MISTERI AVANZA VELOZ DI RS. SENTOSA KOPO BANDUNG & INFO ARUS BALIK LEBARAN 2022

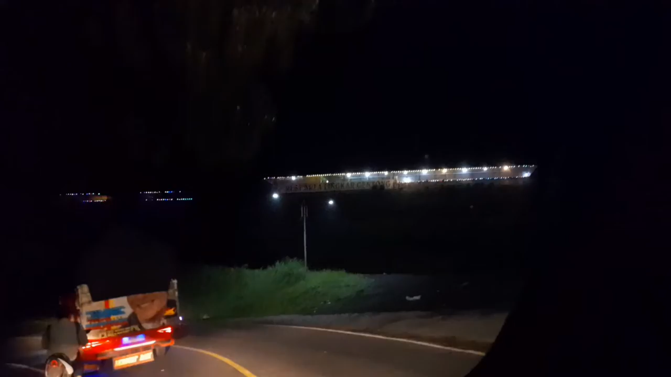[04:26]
Rumah makan rest area Lingkar Gentong. Lamun siang mah seueur macet kene gitu.
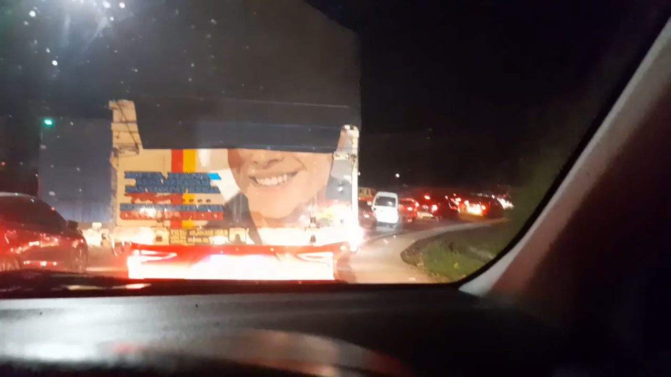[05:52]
gerombolan bermotor iya iya iya. Yang mau macet itu tapi saya urut nanti. Mana nih kita bekas nanti.